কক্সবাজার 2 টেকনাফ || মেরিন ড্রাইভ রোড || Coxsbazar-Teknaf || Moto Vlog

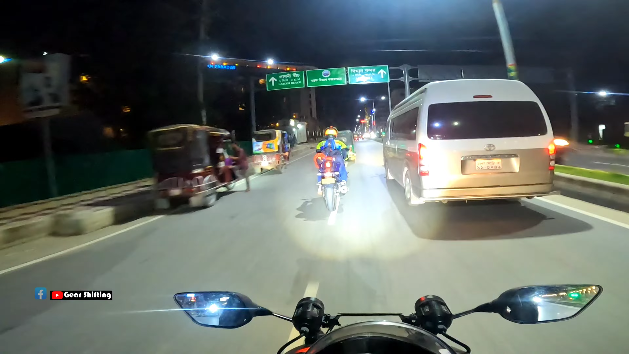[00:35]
কক্সবাজারে আমরা এই মাত্র প্রবেশ করলাম, এখন কলাতলি রোড দিয়ে আমরা যাচ্ছি হোটেলের দিকে।
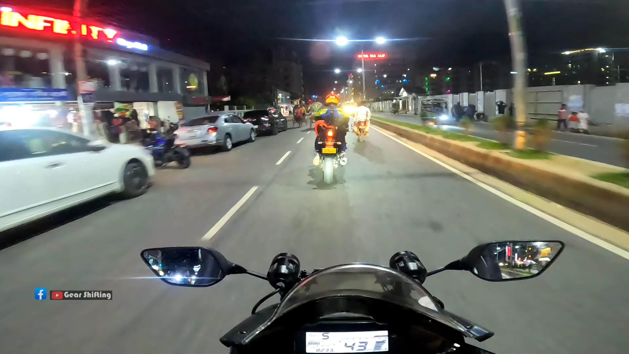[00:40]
হোটেলে রাত্রি যাপন করে আমরা কালকে সকালে বের হব টেকনাফের উদ্দেশ্যে। আমি চেষ্টা করব এই কক্সবাজার থেকে টেকনাফের যাবতীয় খুঁটিনাটি আমার ব্যক্তিগত অভিজ্ঞতা আপনাদের সামনে তুলে ধরার।